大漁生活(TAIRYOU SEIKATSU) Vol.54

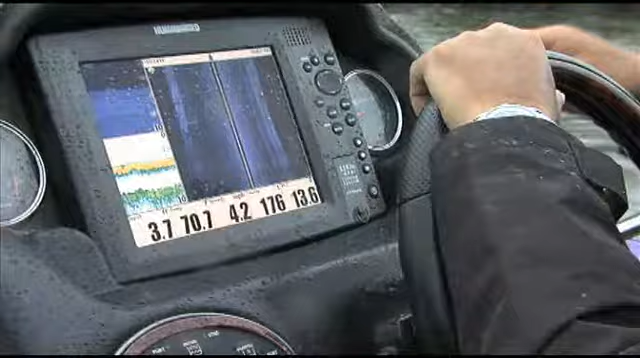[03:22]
まあでも多分すごい上に行くのは僕だけだと思う。
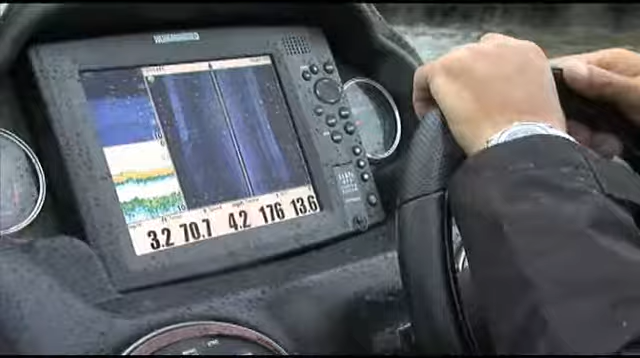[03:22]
ほらここで5番のシリーズ変わったじゃん。
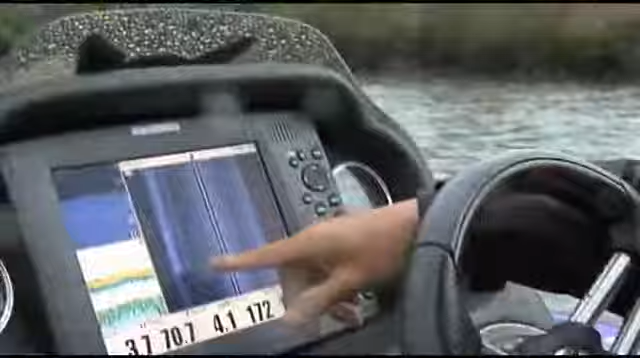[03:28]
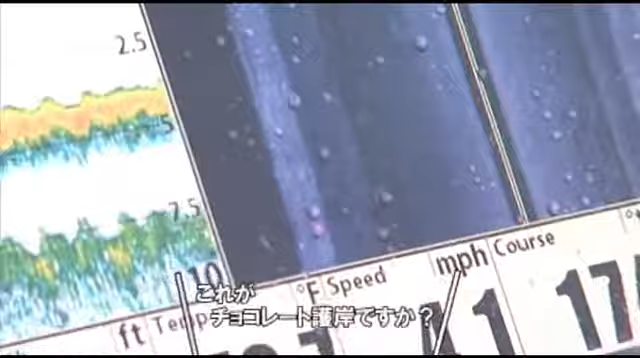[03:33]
こっちは、これがチョコレート。この右もチョコレート。
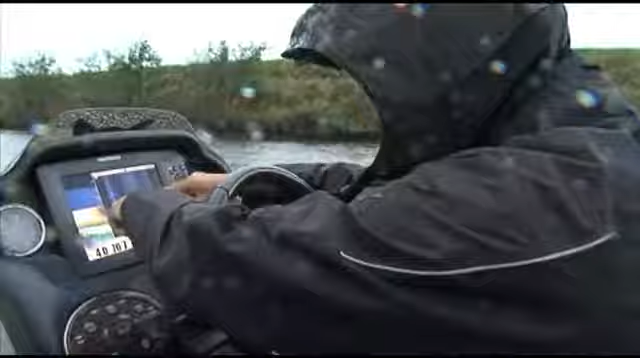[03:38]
チョコレートはこういうふうに、ほら、筋がこうついて見えるじゃん。あの、ずっと筋があるから。
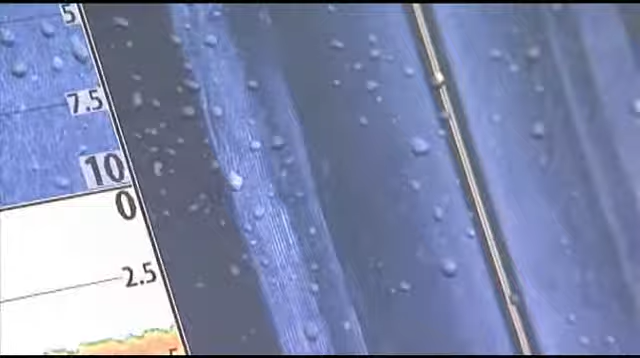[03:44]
で、ほら、ここはチョコレートの護岸切れてんじゃん。
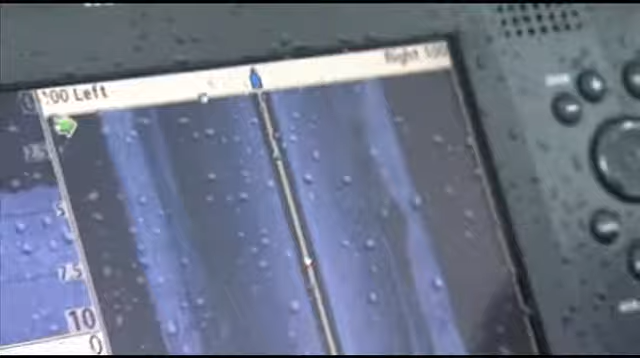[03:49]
こういうとこが全部ポイントなんですわ。